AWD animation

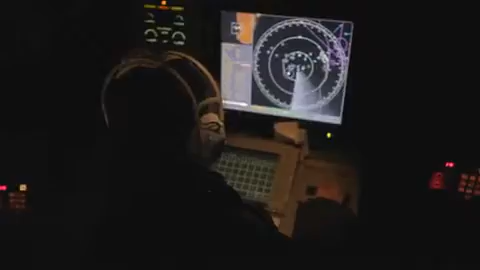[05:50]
The SPY radar will have detected and be tracking the contacts that the Aegis Weapon System will then classify as hostile, such as multiple missiles.
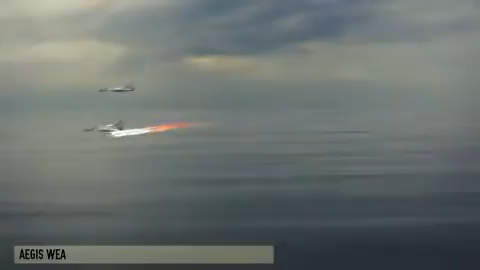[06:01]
The Aegis Weapon System manages the engagement process from detection to target destruction.
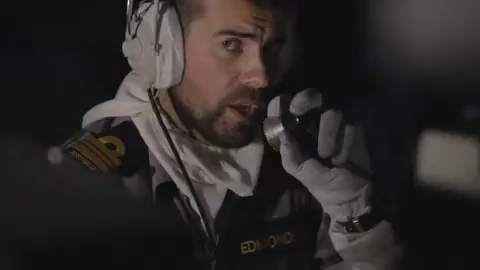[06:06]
Prioritising threats, selecting the best weapon, standard Missile 2 or Evolved Sea Sparrow missile, fired in quick succession from the vertical launch system.
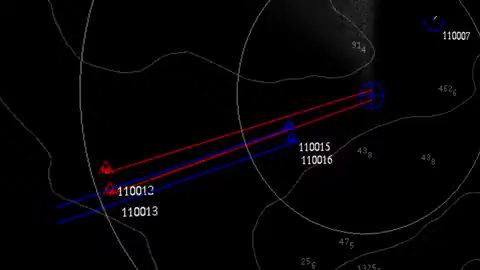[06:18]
Control of missile in flight provided by the SPY radar.